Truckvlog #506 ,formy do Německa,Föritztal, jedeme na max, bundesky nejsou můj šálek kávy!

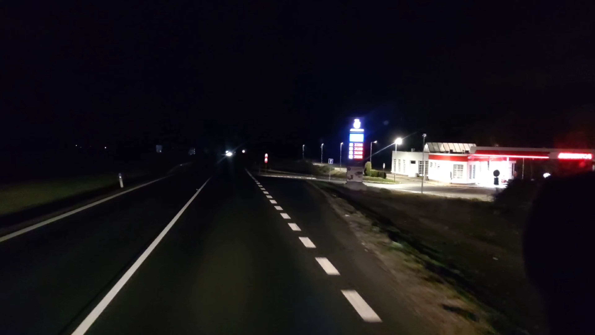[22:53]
O, tady ta pumpa je úplně v kompletu narvaná. Tady parkož, tady bůbec nikdo není.